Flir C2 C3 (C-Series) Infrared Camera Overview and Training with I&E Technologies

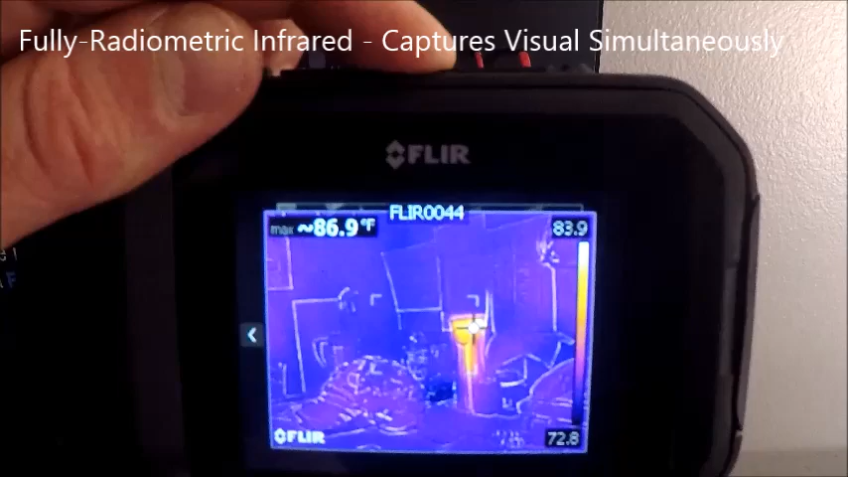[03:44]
On screen: max 86.9°F
Going back to our next menu is our image mode. So we're in a standard thermal image mode. And you can see that I'm looking at some connections here.
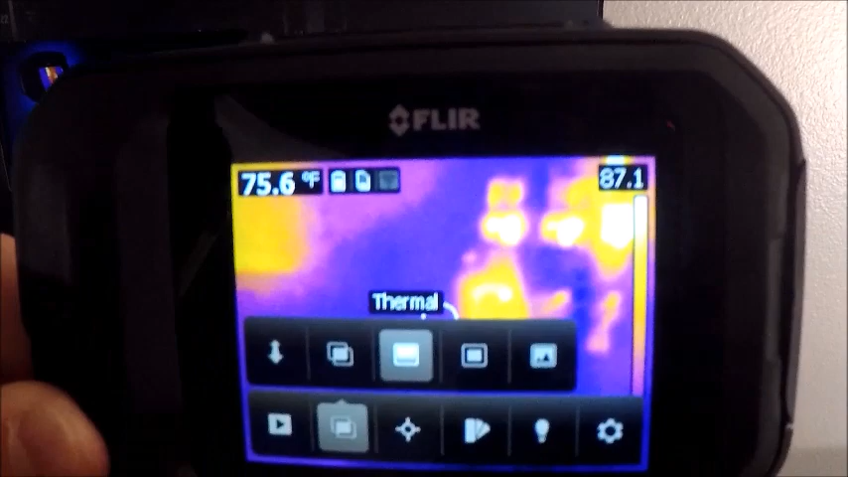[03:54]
On screen: spot 75.6°F
If I go over here to the thermal mode you can see the amount of detail that's added.
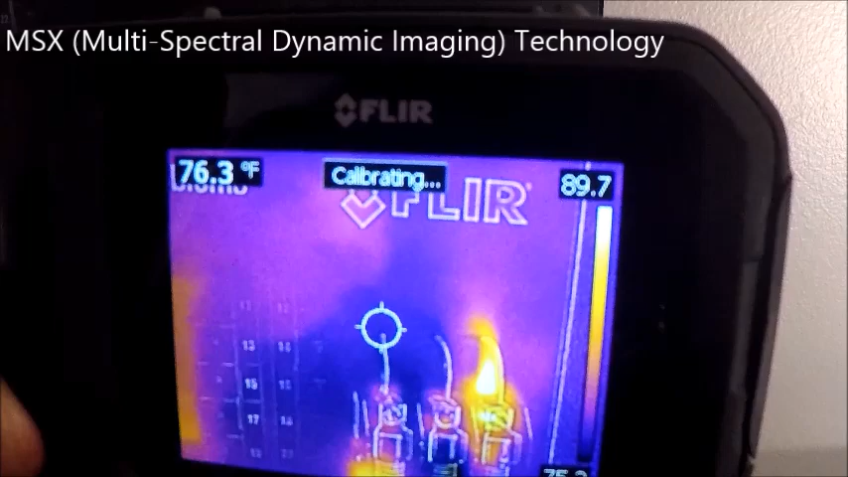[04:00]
On screen: spot 76.3°F
And that's our thermal MSX patented technology.
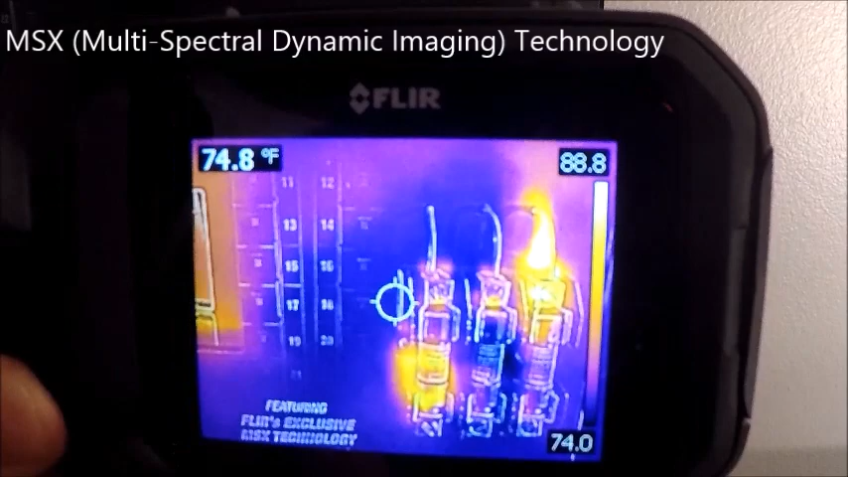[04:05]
On screen: spot 74.8°F
Which again is going to overlay a lot of the details from our digital image in our infrared image.
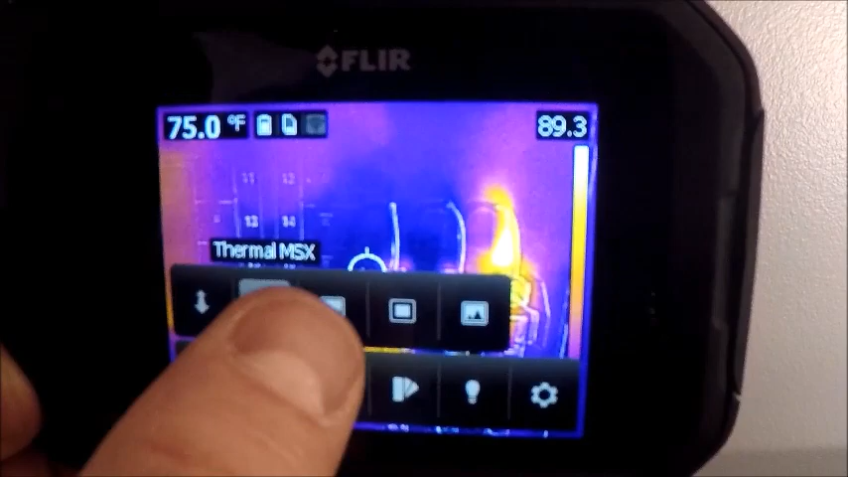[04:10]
That can always be turned on and off at any point. Our next one over is our picture in picture.
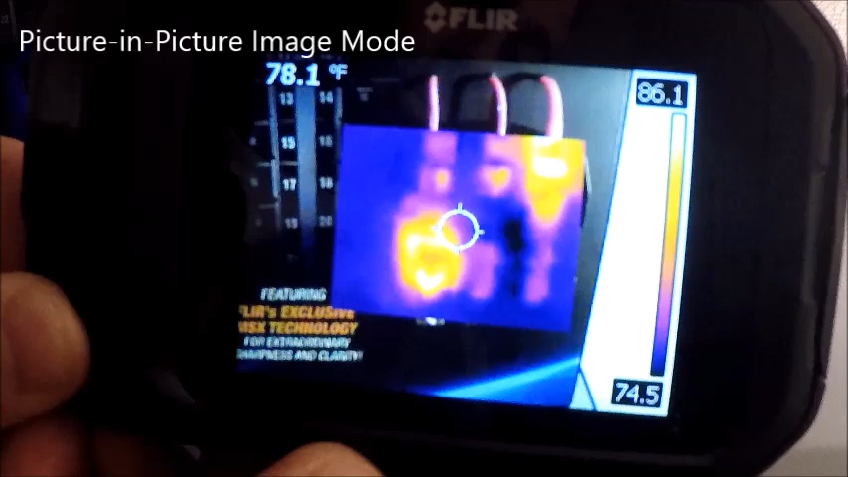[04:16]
On screen: spot 78.1°F
A very nice feature for images that may not have a lot of thermal contrast or gradients on the image.
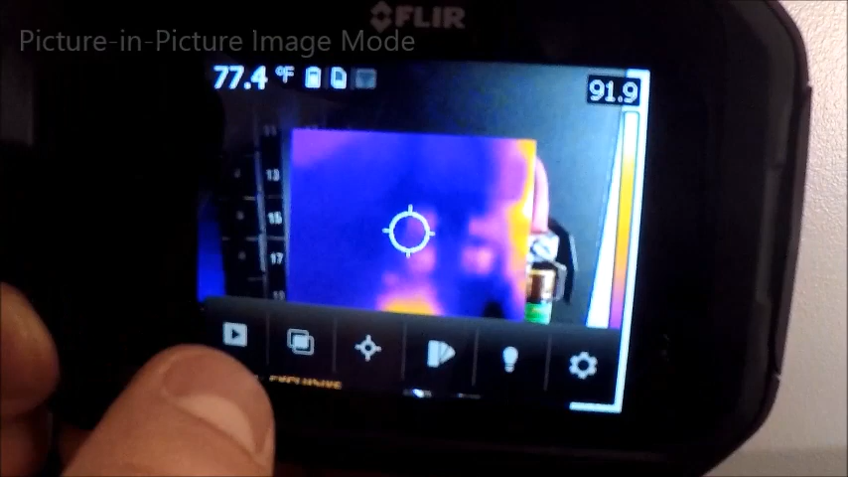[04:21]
On screen: spot 77.4°F
And then we have just our digital camera.
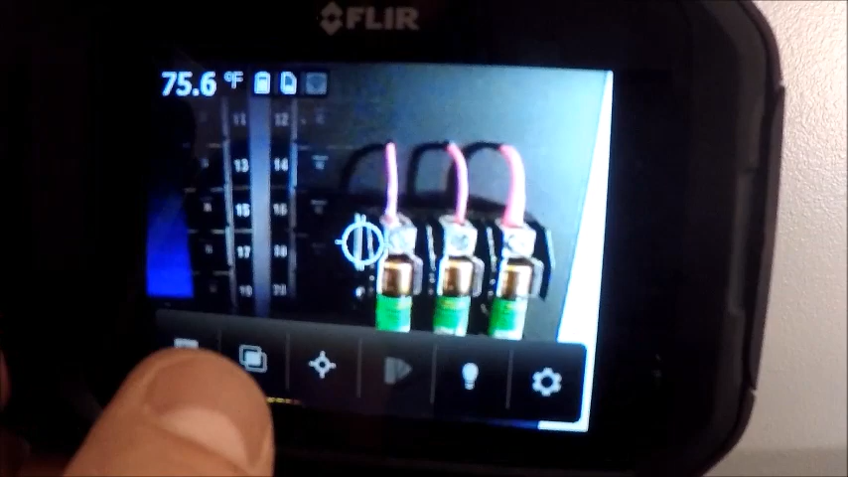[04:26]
Again no need for the digital camera as the camera takes a digital image when you store an infrared. I'm going to go back to my thermal.
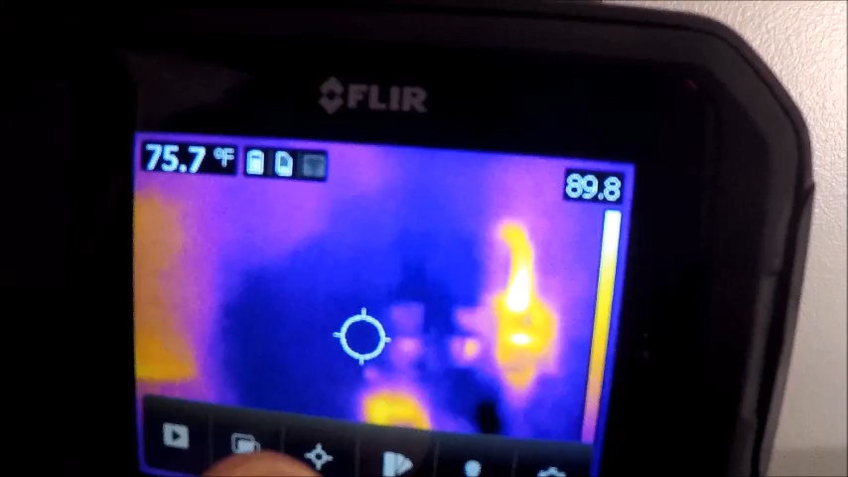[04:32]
On screen: spot 75.7°F
Next menu over is our spot measurements. So we have our center fixed dot.
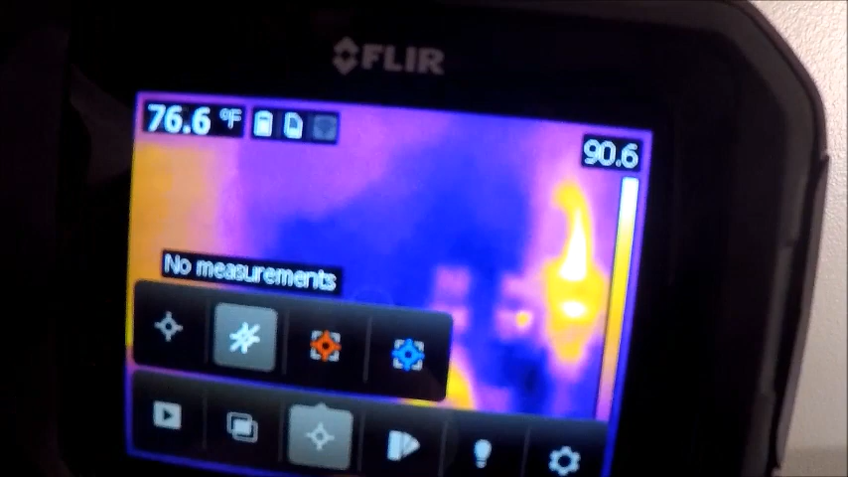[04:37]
On screen: spot 76.6°F
We can clear the screen of anything by putting no measurements. And then our hotspot detection.
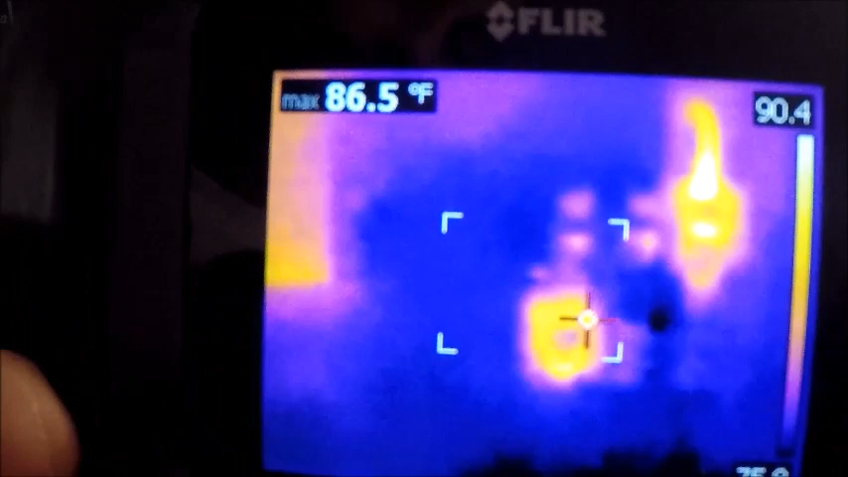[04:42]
On screen: max 86.5°F
This is key for looking for hotspots on motors or whatever it is that you're inspecting.
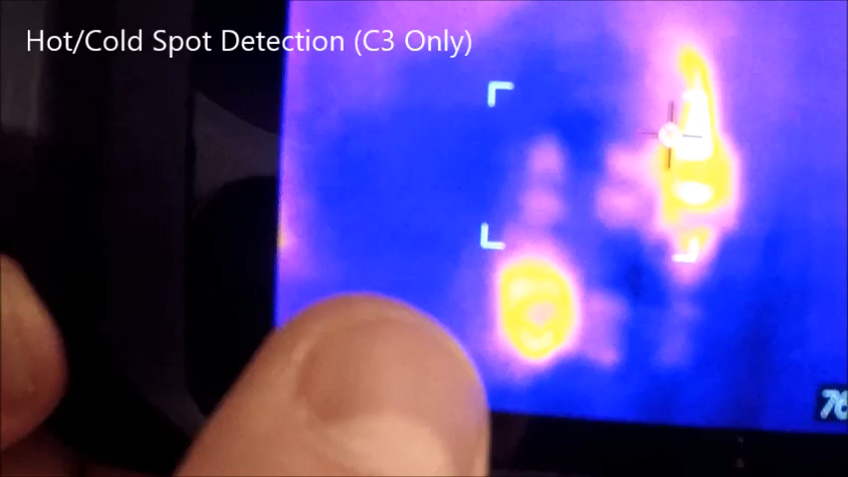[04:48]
It's really a time saver because if you didn't have that on. You'd have to manually look for it with a center spot.
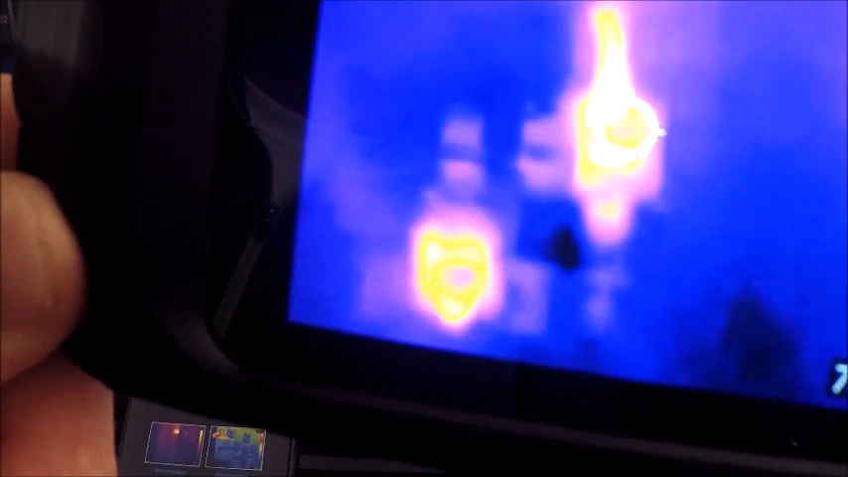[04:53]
And I would have to find the hotspot on this connection manually.
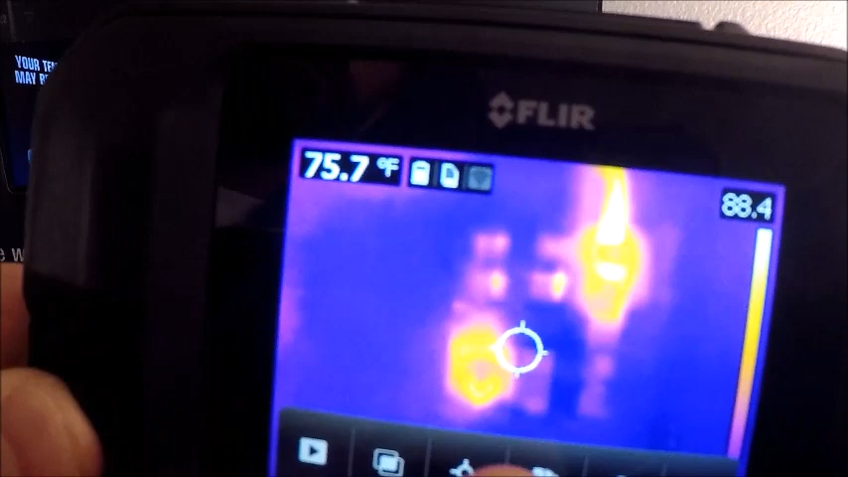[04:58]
On screen: spot 75.7°F
Our next feature over is going to be our cold spot detection.
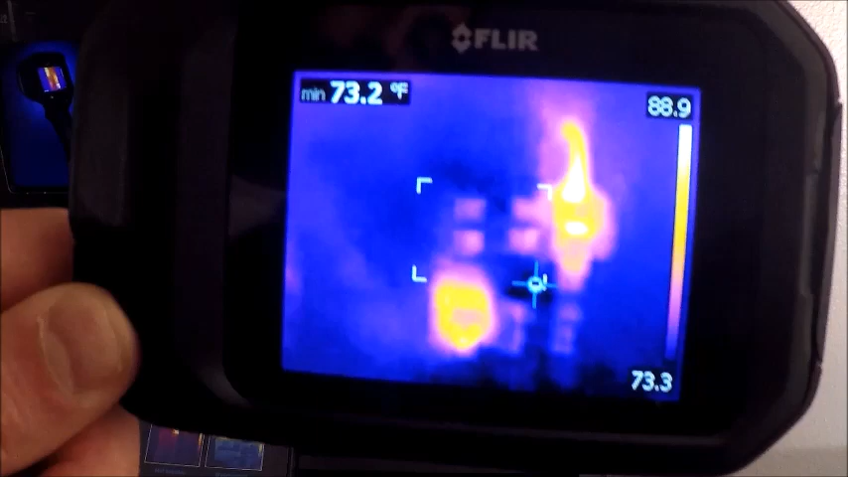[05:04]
On screen: min 73.2°F
Good for HVAC refrigeration type applications. And our next menu over is going to be our color palettes.
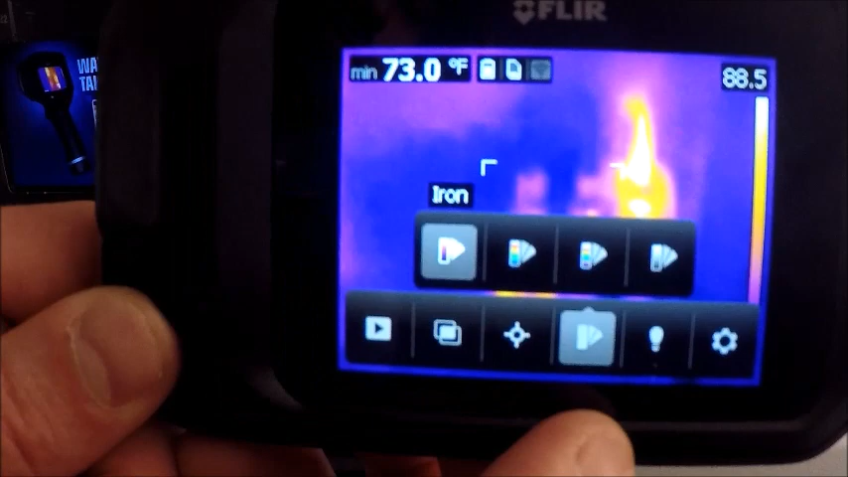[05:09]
On screen: min 73.0°F
We're limited in what our color palettes here are.
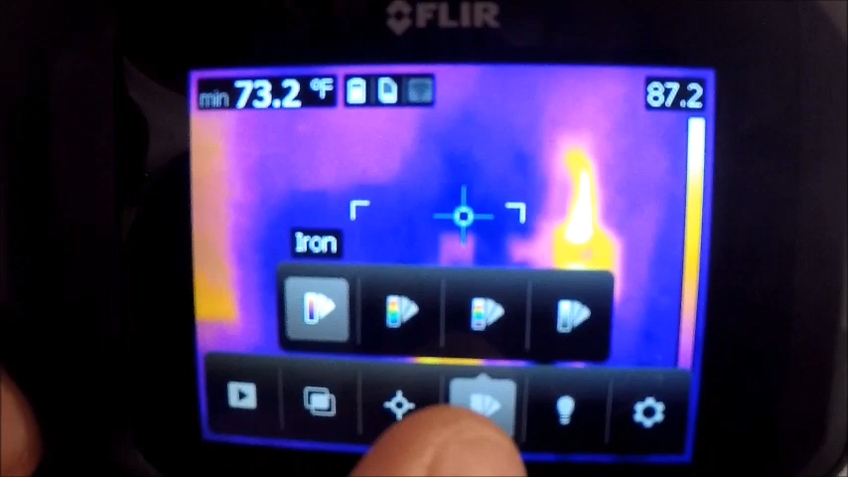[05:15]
On screen: min 73.2°F
We have iron, rainbow, high contrast, rainbow, and then a white hot palette. But again you can use more of these from the software.
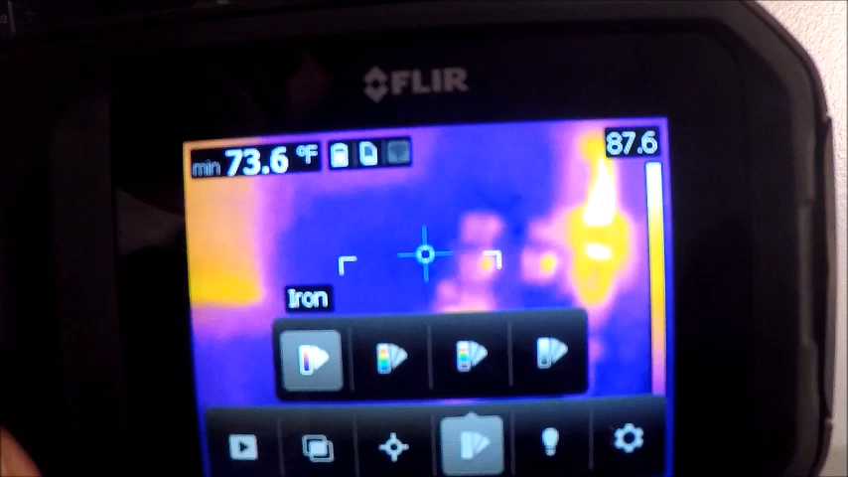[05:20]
On screen: min 73.6°F
Our next menu over is our lamp. We have on and off or a flash feature. Again for our visual image to show up in a dark ill lit room or facility.
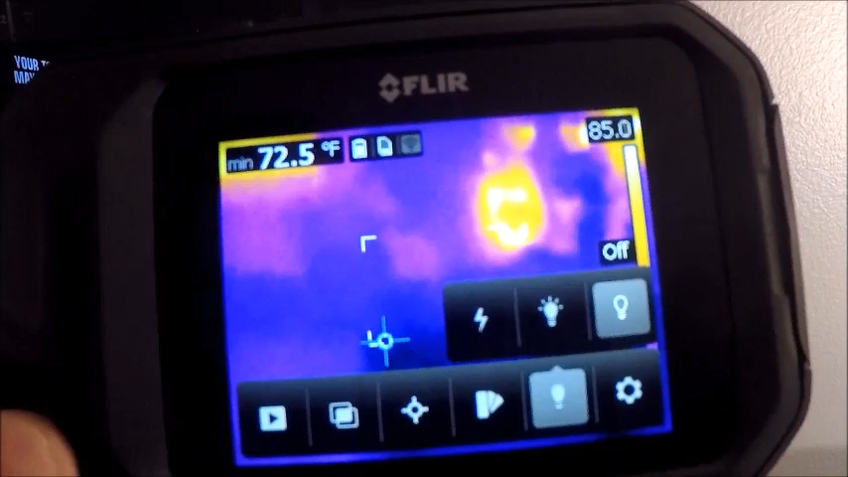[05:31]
On screen: min 72.5°F
We want to make sure we either have the lamp on or we have a flash on. That's also key for our MSX images.